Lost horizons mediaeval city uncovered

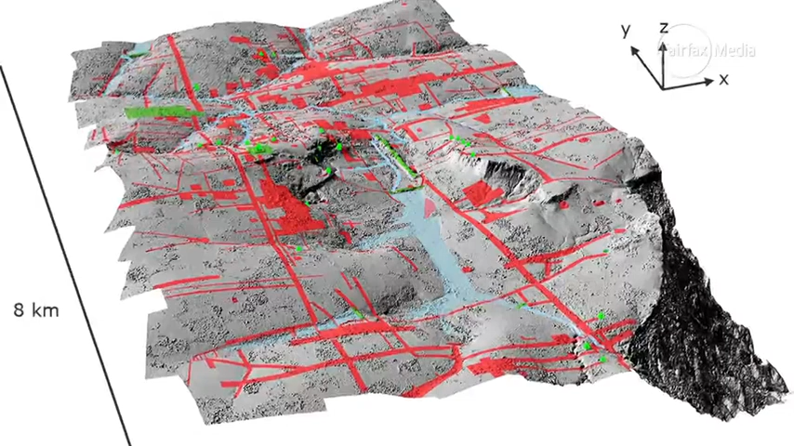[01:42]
And so there are these features like roadways, canals and these very strange kind of domes we call them, these big mounds on the landscape that we need to go and investigate on the ground just to see what they actually are.